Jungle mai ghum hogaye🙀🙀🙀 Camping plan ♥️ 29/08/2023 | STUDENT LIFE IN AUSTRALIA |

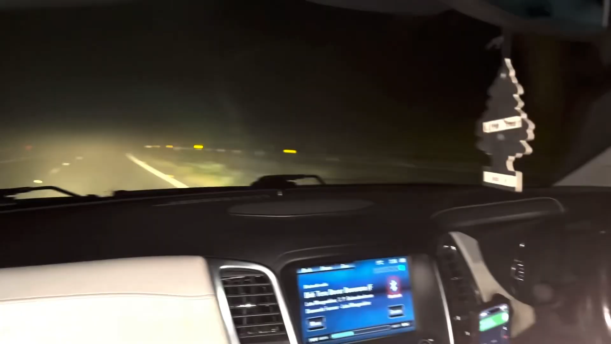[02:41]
ये देखें अभी भी अधुंध है, फ्लैश में तो आपको लग रहा है कि लाइट ज़्यादा खोली भी, हालांकि ये लाइट है गाड़ी की जो अभी दिख रही है। हाँ यार जैसे कहा था आपको कि रास्ते में मिलते हैं,
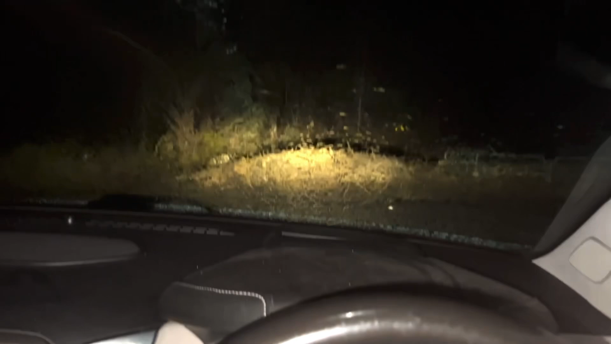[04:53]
और यहाँ आए तो आगे ये खाइया का ये रास्ता ख़त्म हो गया है,